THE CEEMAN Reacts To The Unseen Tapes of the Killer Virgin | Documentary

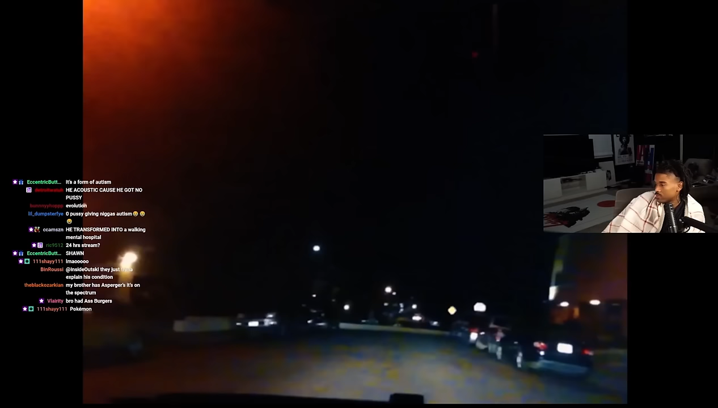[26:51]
I'm going to show you all a short little tour of this college town called Isla Vista. Every time I drive through this place, I am overcome with rage.
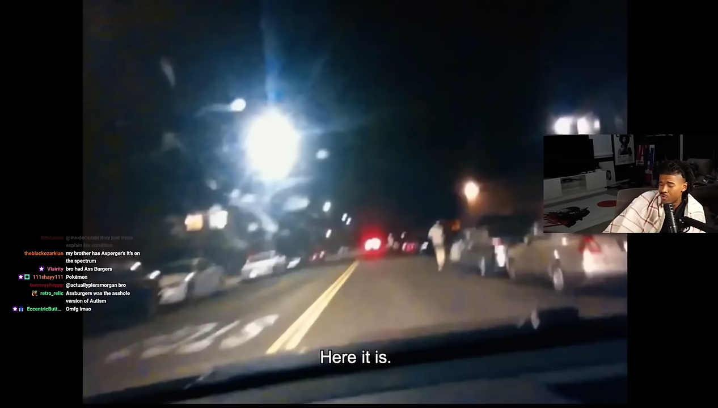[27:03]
Why are you driving back down there? Approaching a street called Del Playa. So many beautiful girls walking around here. But they would never give me a chance. See, look at that one. I just passed one.